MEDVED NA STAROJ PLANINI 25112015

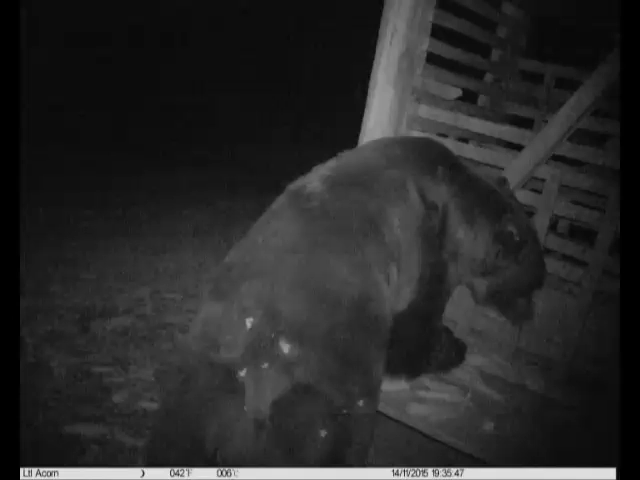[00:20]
U okviru ovog projekta postavljene su specializovane kamere, takozvane fotoklopke, koje prate sva dešavanja na terenu. Slike i klipovi koje zabeleže ove kamere odmah
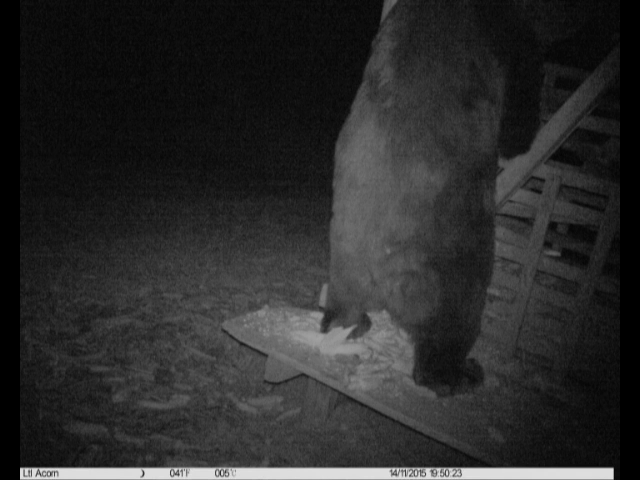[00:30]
se evidentiraju u šumskom gazdinstvu i policijskoj upravi Pirot. Tako da policajci zajedno sa renđerima rade na zaštiti medveda kao zaštićene vrste, pošto je u Srbiji strogo zabranjen lov na ovu vrstu.
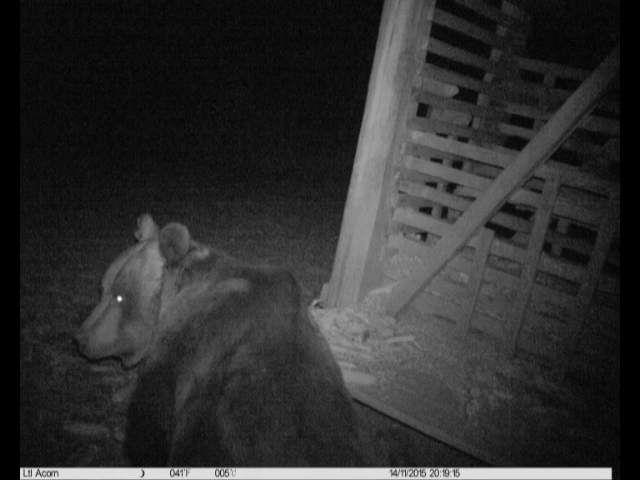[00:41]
U pitanju mrki medved, Ursus Arktos, koji je autohton na prostorima stare planine i prostorima Bugarske,